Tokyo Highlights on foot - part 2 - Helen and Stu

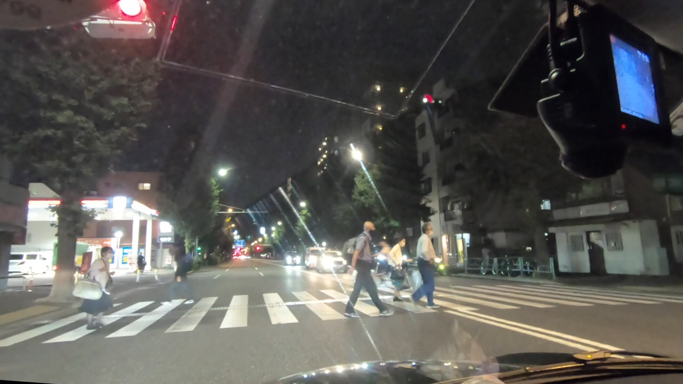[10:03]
See the bike there, push bike, no lights, no helmet, no nothing. Middle of the road, it's just normal. Our expert driver.